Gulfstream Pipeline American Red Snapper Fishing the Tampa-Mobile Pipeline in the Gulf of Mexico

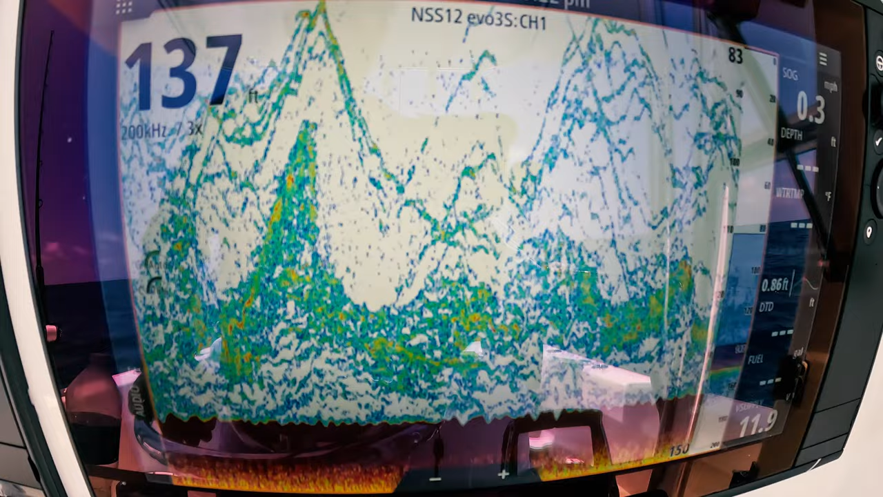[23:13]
On screen: depth 137 ft
That's what a machine looks like when you got a ton of different species underneath you.